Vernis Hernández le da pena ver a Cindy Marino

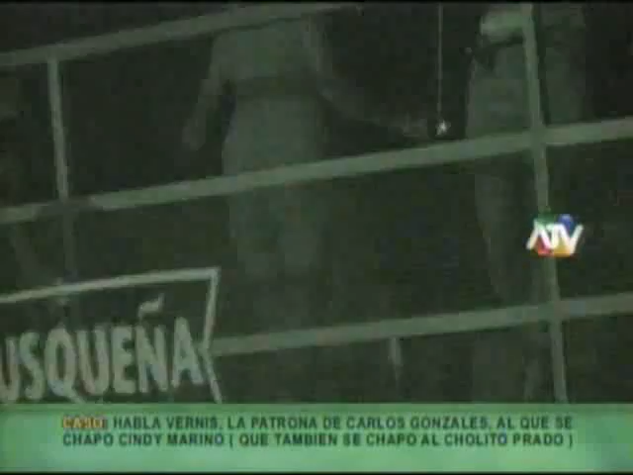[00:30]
Nosotros ayer dijimos que no podíamos identificar muy bien a la persona porque la imagen estaba un poquito borrosa, pero sin embargo hoy ya sabemos que es él.